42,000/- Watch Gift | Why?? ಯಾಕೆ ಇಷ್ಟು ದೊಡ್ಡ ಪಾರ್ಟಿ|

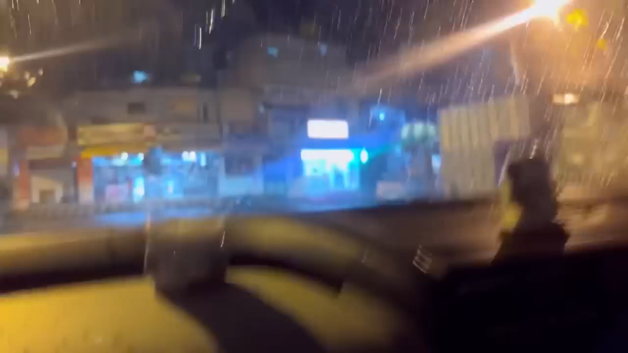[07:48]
ನೀವು ನೋಡಿರ್ಬೋದು ಬೆಂಗಳೂರಲ್ಲಿ ಮಳೆ ಬರ್ತಾ ಇದೆ ಜೋರಾಗಿ ನಿನ್ನೆಯಿಂದ. ಹಾಗಾಗಿ ಪಾಪು ಅಮ್ಮ ಇಬ್ಬರು ನಾವು ಮನೇಲೇ ಇರ್ತೀವಿ,